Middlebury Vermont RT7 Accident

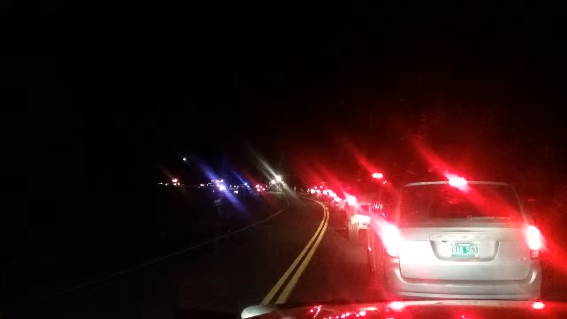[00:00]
we're stuck appearing route seven north going north is gonna go up to New Haven a little gun shop but of course two cop cars looks like a fire truck and I don't know what else some kind of truck with a light and boom so hopefully it's not a fatality it's definitely some sort of accident I ain't seen any road construction signs of awareness Route 7 Vermont let us use our roads you don't like it hurry up and wait